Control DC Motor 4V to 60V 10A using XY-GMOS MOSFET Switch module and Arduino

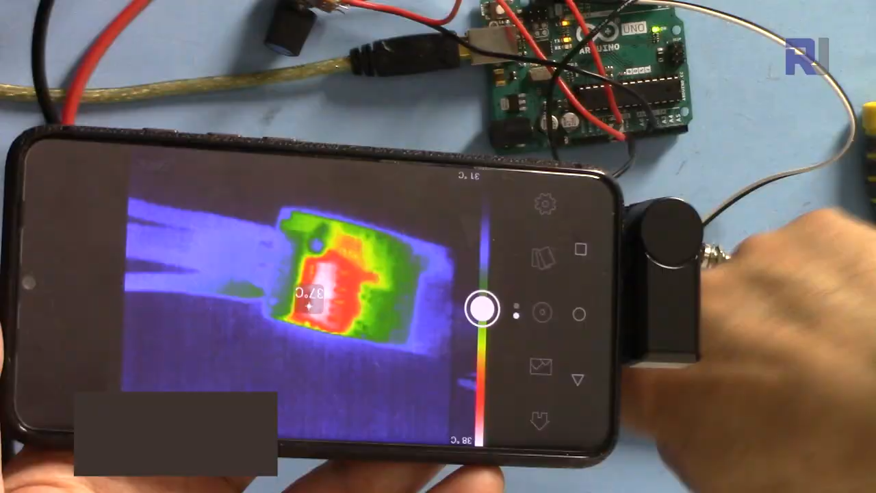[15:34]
On screen: spot 37°C
currently it shows to be 38 degrees that's the hot spot and the current is 7 amp let me increase it to 8 I just increase it to 8 so you can see it the current is 8 ampere
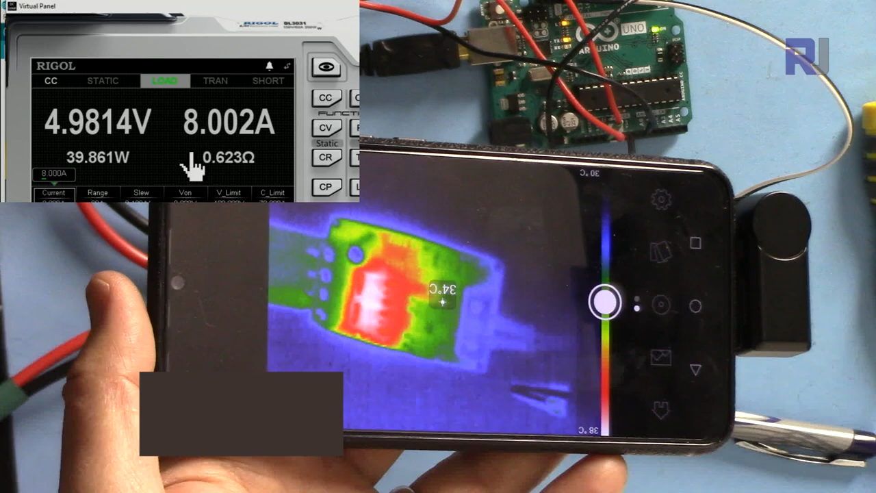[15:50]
On screen: spot 34°C
the temperature is 37 36 degrees
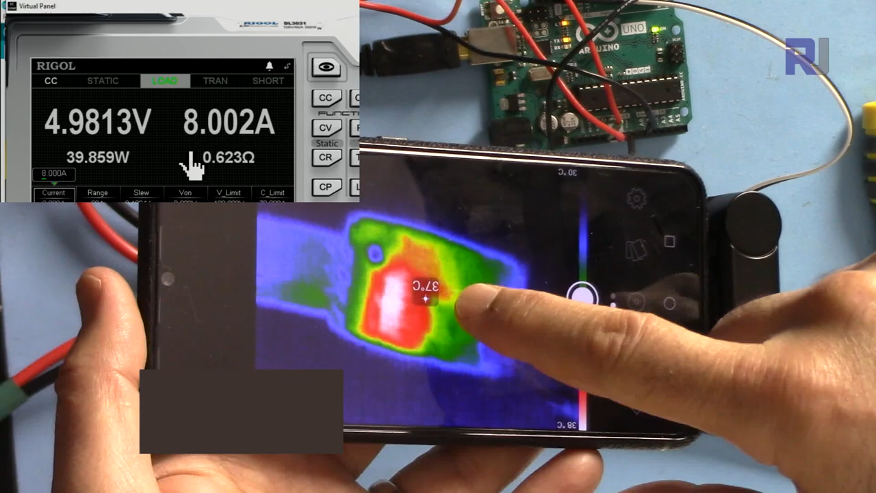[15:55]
On screen: spot 37°C
by the way some of you might ask this is the camera that is attached to this thermal seek camera
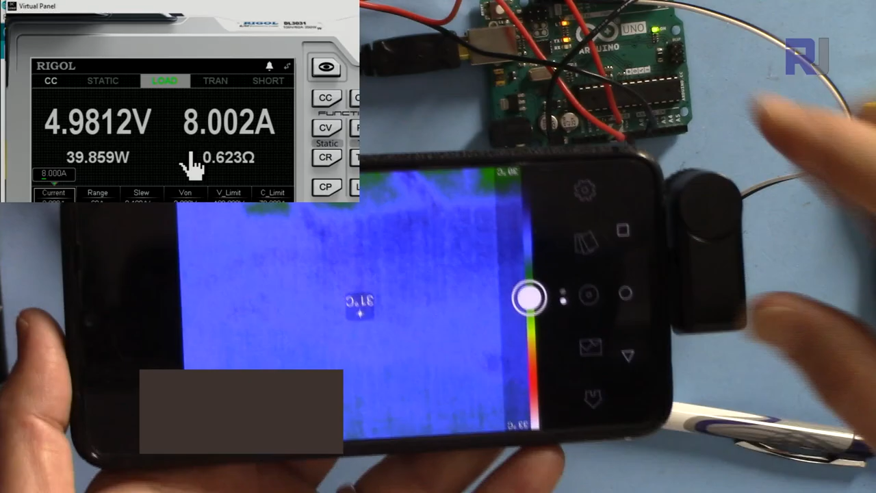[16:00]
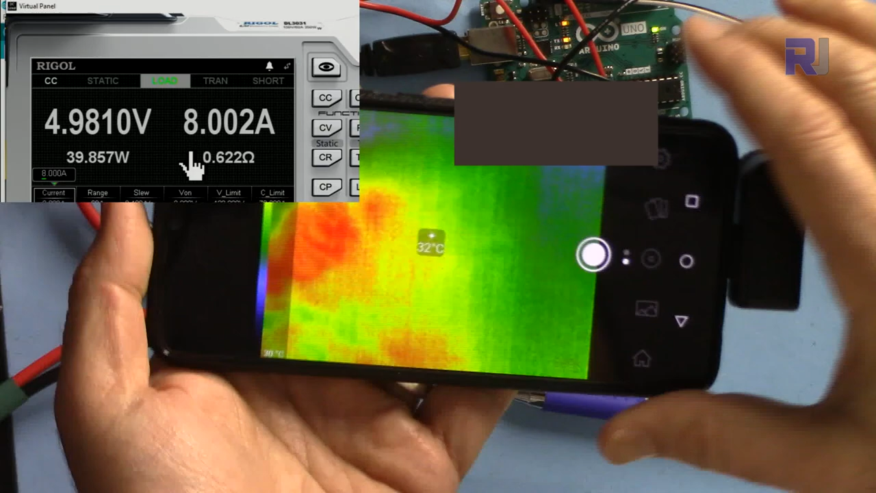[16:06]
On screen: spot 32°C
for for Apple and Android 39 degrees I can select I increase the current to 9 ampere
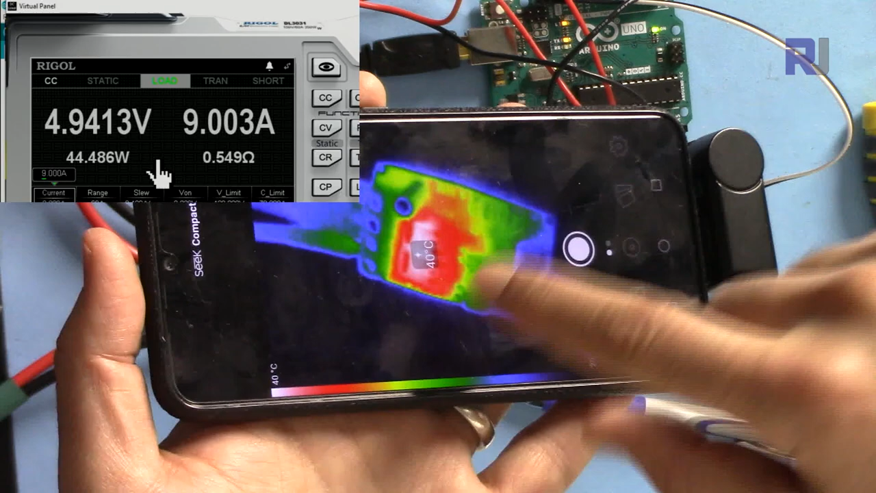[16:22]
let me take a picture
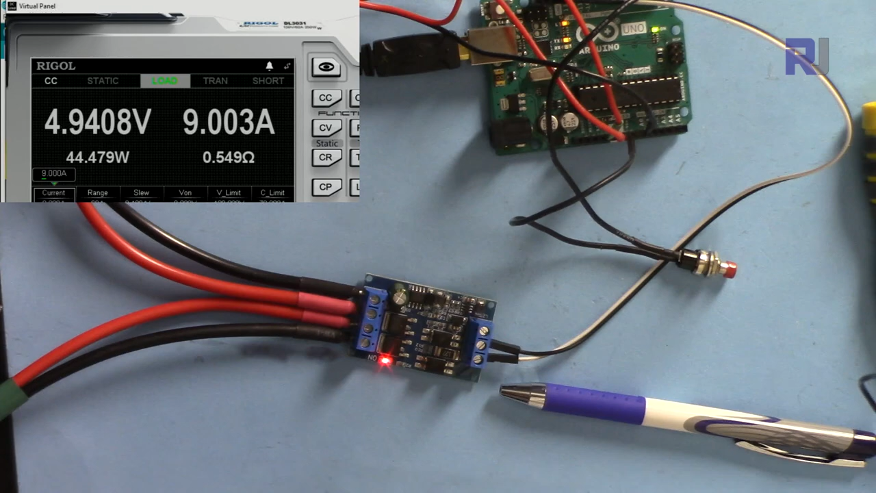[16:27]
let's go with 10 ampere
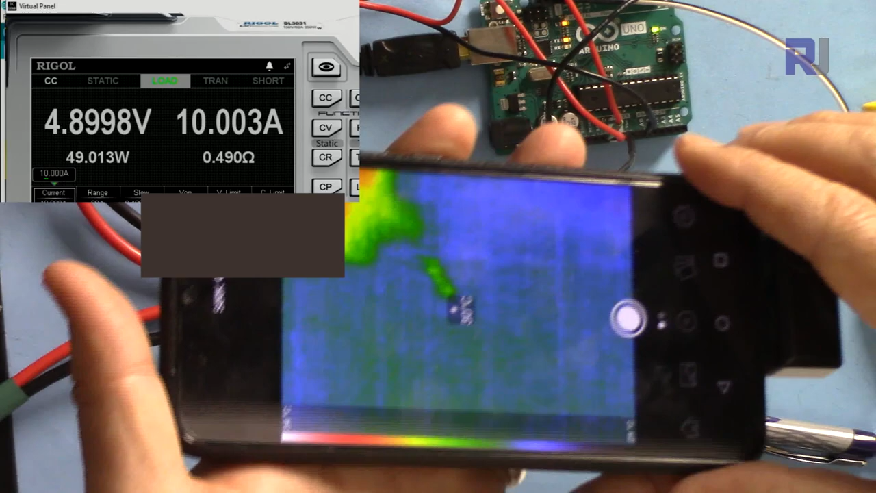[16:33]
now the maximum current is 10 ampere let's check the temperature 42 degrees at
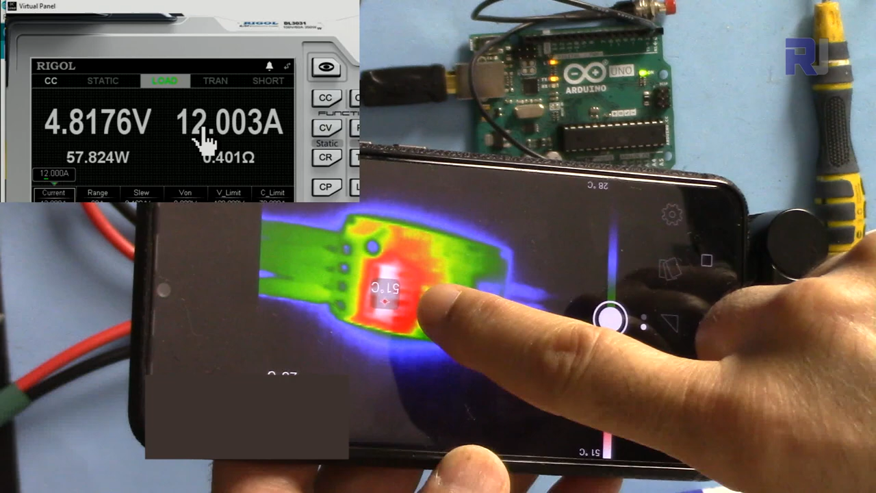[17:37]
On screen: spot 51°C
my image 51 degrees still very cool comparing
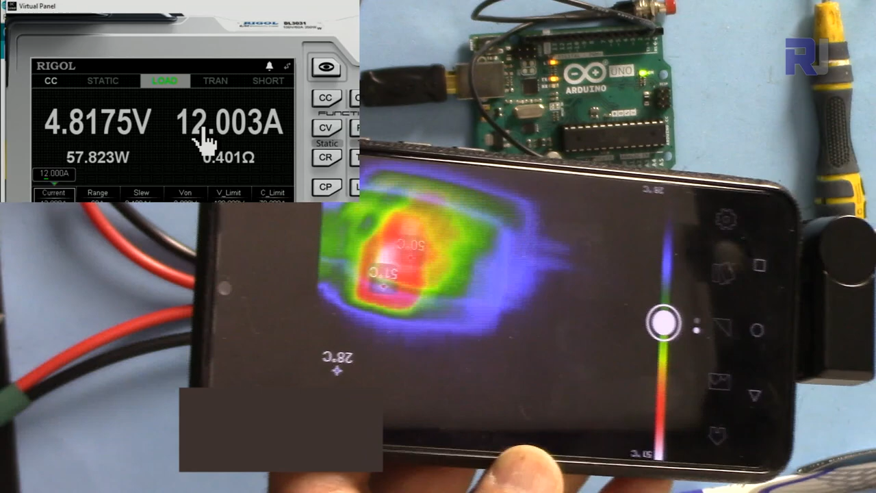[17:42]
it with 12 ampere let's go 13 and
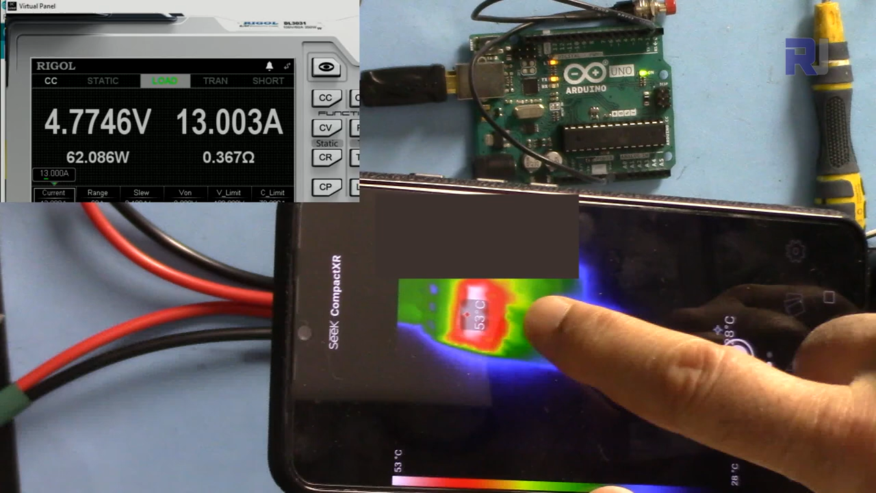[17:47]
On screen: scale top 53°C, scale bottom 28°C
53 degrees 50 Celsius here 54 that's the hottest
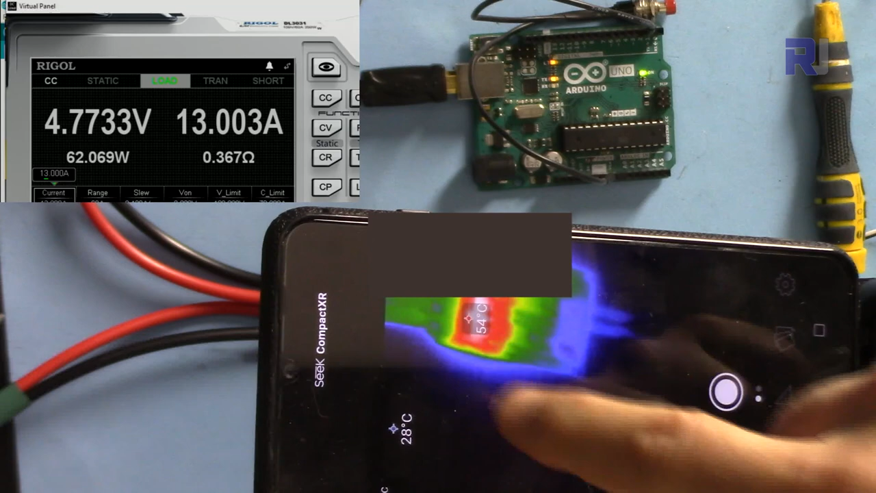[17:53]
spot on the screen 55 the temperature is slowly increasing
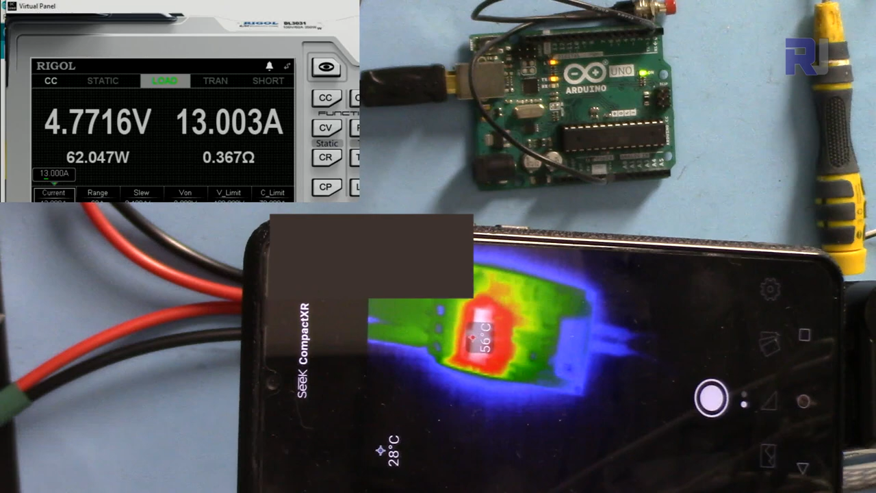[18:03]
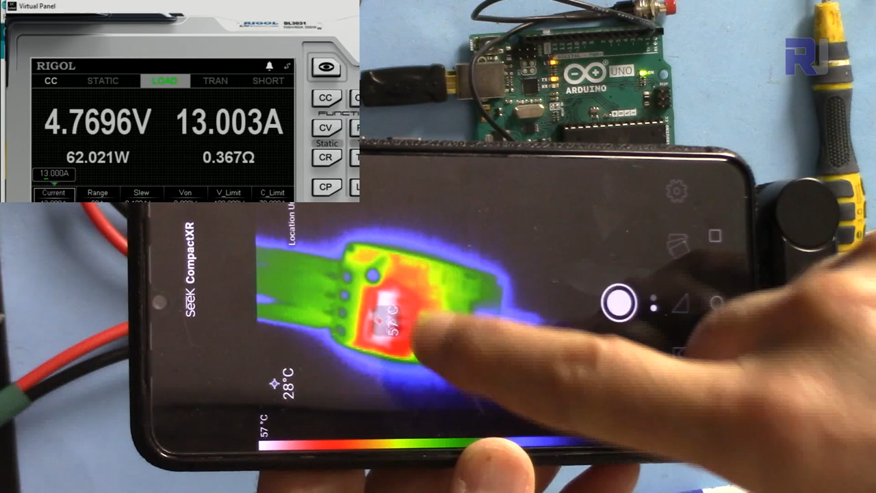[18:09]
and now 57 degrees 58 it is increasing slowly because I am at 13 ampere